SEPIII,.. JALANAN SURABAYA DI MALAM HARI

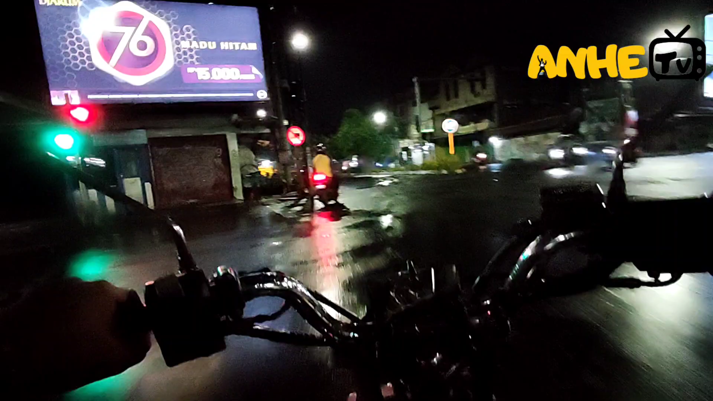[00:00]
Halo Assalamualaikum warahmatullahi wabarakatuh Sahabat Tani TV dimanapun Anda berada Semoga kalian semua selalu berkesehatan dan rejeginya Dilimpahkan teman-teman Video kali ini malam ini Menyusuri jalanan kota Surabaya Setat dari jalan Semarang-Surabaya teman-teman Ini kondisi malam hari teman-teman
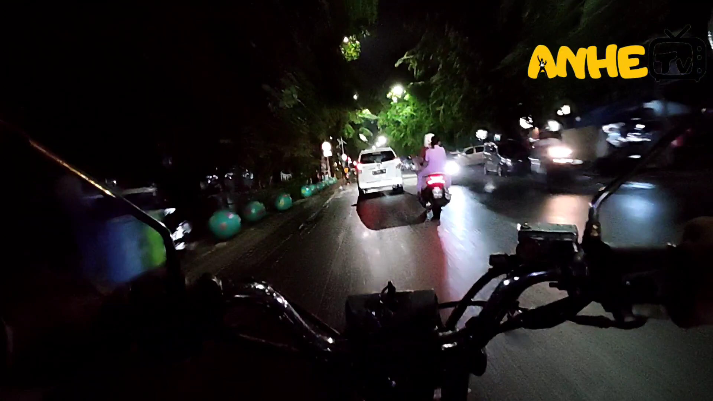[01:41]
Kondisi malam hari Dan di depan stasiun Pangar Turi itu juga ruku-ruku teman-teman Ya AJPS Ya banyak Menjual diesel Pur baut Peralatan pertukangan Alat-alat motor Sperpat Dan banyak lagi yang lainnya Ini masih ikut jalan Semarang teman-teman
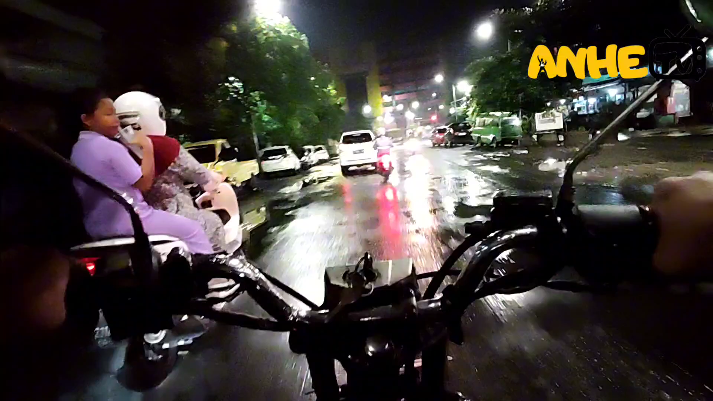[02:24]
teman-teman disini Kita melewati perhubatan Pasar Turi Perhubatan antara Pasar Turi Pasar Turi Kiri saya ini ke PGS teman-teman
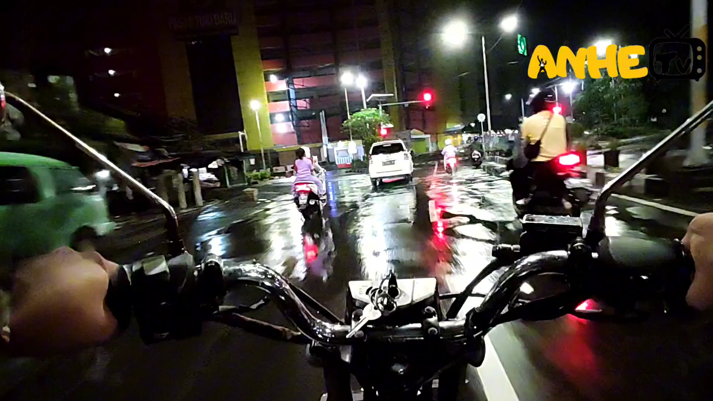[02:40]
Nah kiri ini PGS Dan kebetulan ada kereta lewat Nah ini Curabaya Pasar Turi teman-teman Kalau kiri PGS Dupak Grosir Dupak Grosir PGS Pertokohan Dupak Mekah Pertokohan Dupak
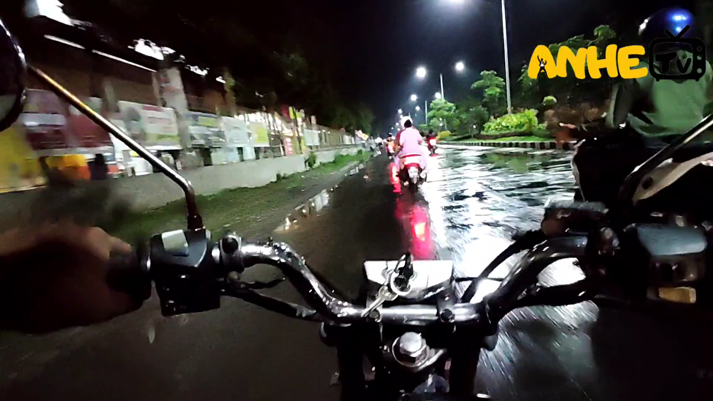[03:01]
Mutiara Jalan Demak Ini lurus ini Pasar Turi Jalan Pasar Turi Sebelah kanan saya ini adalah Ruko Galaksi teman-teman Pertokohan Ruko Galaksi
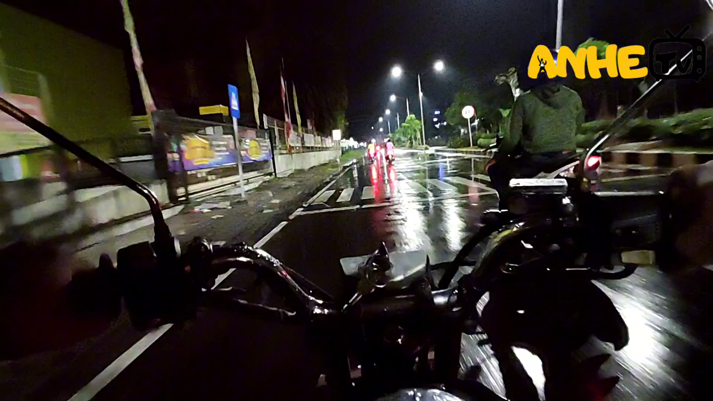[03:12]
Dan ini Pasar Turi baru Dan ini masih Pasar Turi Mentok itu adalah Pemadam Kepakaran alias PMK Aduh Banyak airnya teman-teman Dan kita melewati Ini
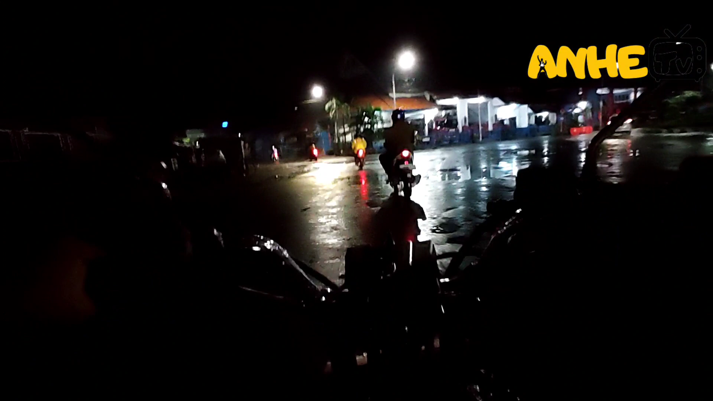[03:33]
Jalan Kemayoran teman-teman Dengan nama populernya ini Kalau pagi hari Pasar Maling
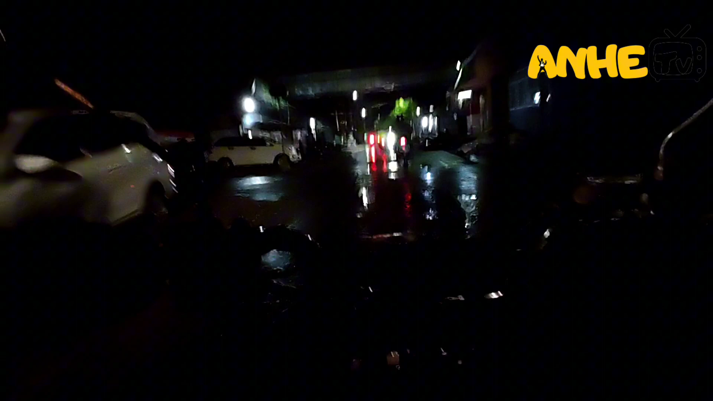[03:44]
Ini Pasar Maling teman-teman Di sekitar Jalan ini Kalau subuh sudah rame Dan terpantau ada Kobi Togger Warung Kobi Togger itu baru teman-teman Masih baru Berapa minggu Nah dan itu ada Pujasera
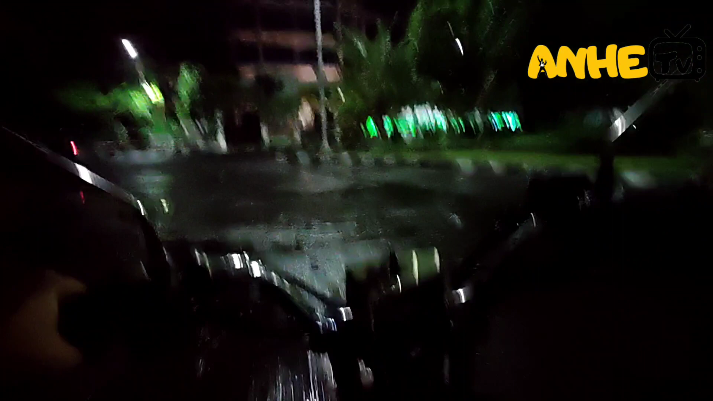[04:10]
Pujasera Masih ikut kerbangan Yang kita melewati Ini Sekolah Antak Mirya teman-teman Sekolah Antak Mirya Dan ini Sebelah kiri saya ini Gedung DPR DPRD teman-teman Gedung DPRD Surabaya
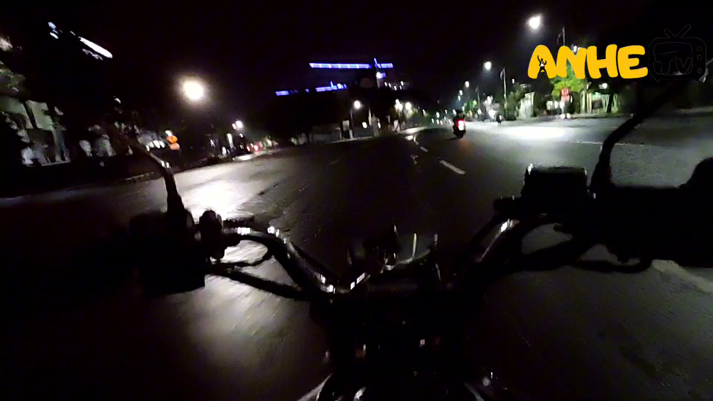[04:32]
Nah Dewan Perwakiran Rakyat Daerah Surabaya Maksudnya Provinsi Jawa Timur Nah Jadi Ini kondisi malam hari teman-teman Kita sudah melewati Gedung Provinsi Jawa Timur Dan kita juga melewati Gedung Keuangan
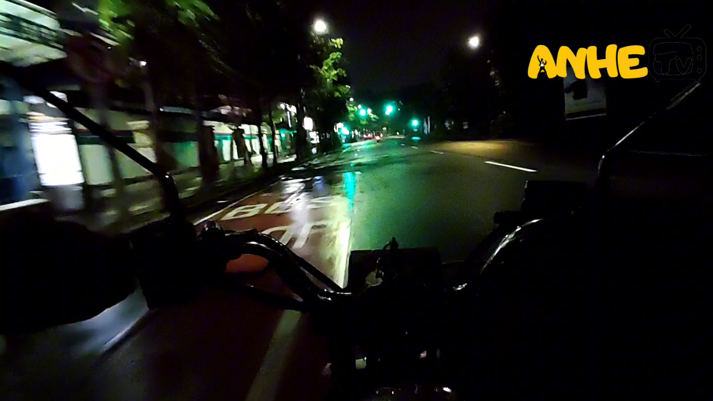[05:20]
Agak sepi sekali Dan kita melewati Wika Wage Exo Kesehatan Republik Indonesia Wow Gedungnya besar juga teman-teman Luas besar Saya juga Belum pernah Masuk teman-teman Di Gedung itu Wika
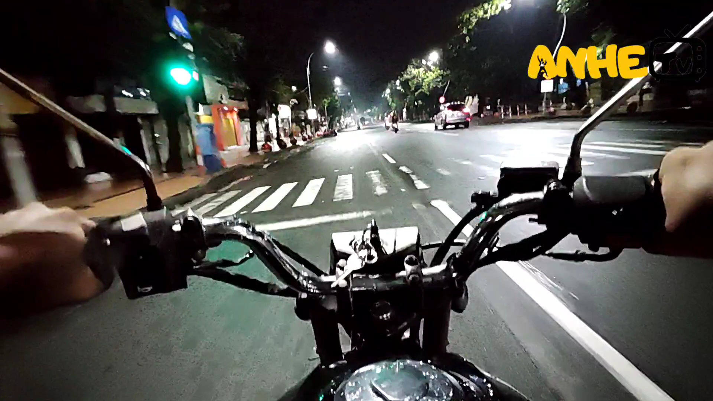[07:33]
Jadi Ini Arah Tunjungan Arah JMP Jepatan Merah Plaza Nanti Kita lewat Teman-teman Ada Pembeksin Kita melewati Pembeksin Jalan Raja Wali Nah Di depan sana Itu JMP Teman-teman Jalan Kelang Ada Gedung Apa Gedung DRI Bagus Lucu Amat
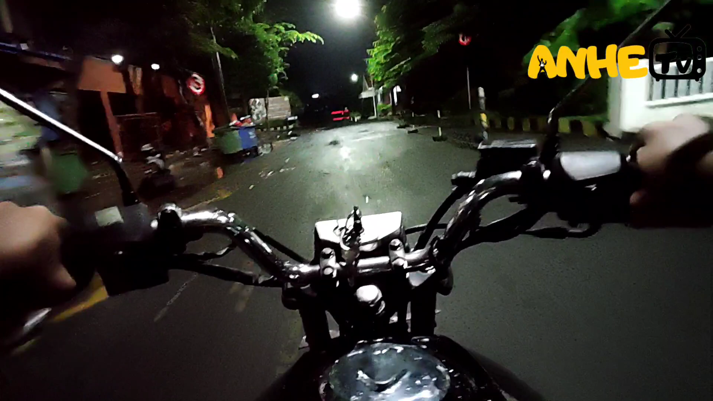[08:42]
Nah Ini JMP Drop Off Apakah Bisa Lewat Ini Bisa Teman-teman Lewat Aja Ini Pas depan JMP Tutup Kalau Malam Ini Ada Taman Yang Juga Dulu Rame Teman-teman Inilah Kondisi JMP Mall Jembatan Merah
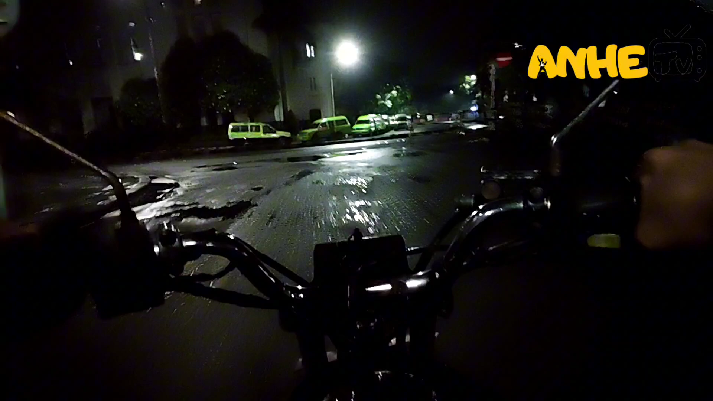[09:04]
Ada Lain-lain Juga Lain-lain Terbong Lalai Masih Beroperasi Mungkin
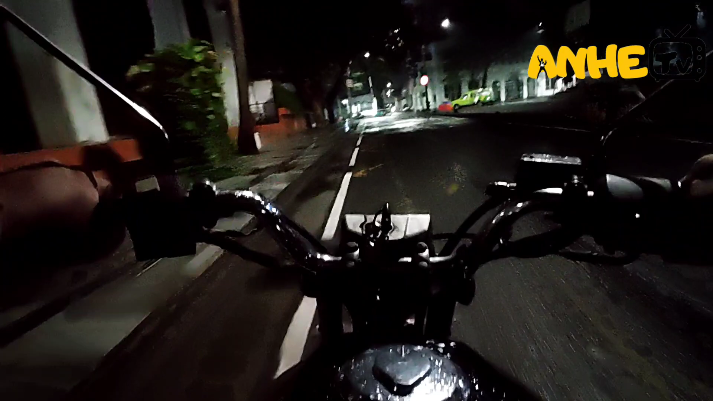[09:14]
Nah Ini Tamannya Taman Depan JMP
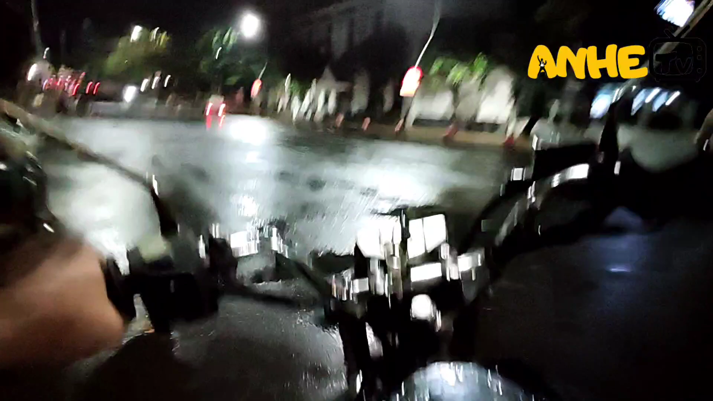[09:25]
Situasi Malam Teman-teman Kalau Siang Rame Juga Ini Taman JMP Taman JMP JMP Tamannya Dan Kita Nah Ini Jembatan Merah Ini Namanya Jembatan
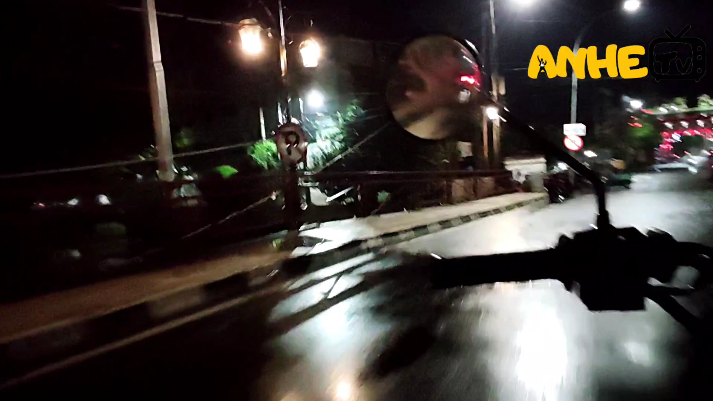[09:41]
Merah Dulu Pejuang Pejuang Jaman Belanda Itu Bertempur
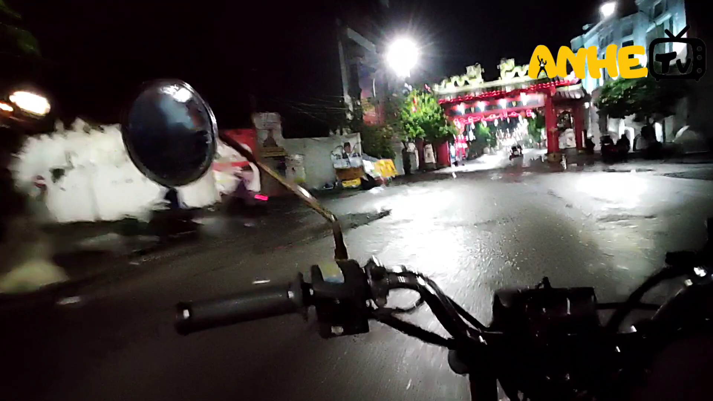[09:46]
Disini Dan Kenapa Ini Masuk JMP Eh Kia Kia
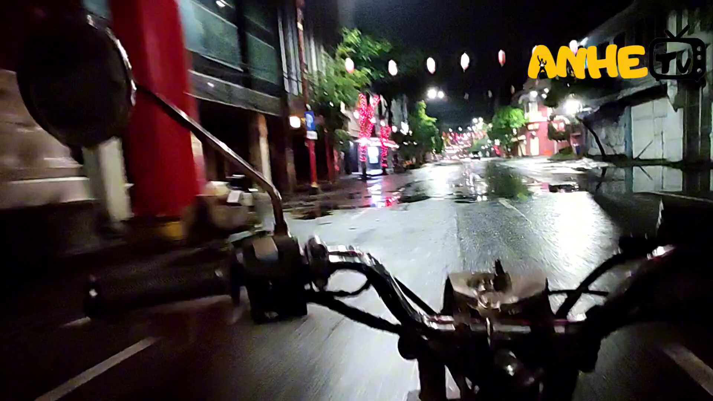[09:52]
Kia Kia Kia Ini Ditutup Teman-teman Kalau Hari Jumat Sabtu Minggu Dibuat Sentra Kuliner Jadi Ini Sepanjang Jalon Disini Orang Jualan Semua Kuliner Dari Banyak Macam Teman-teman Ada Sebla Nasi Goreng Ada Mie Ada Minuman Minuman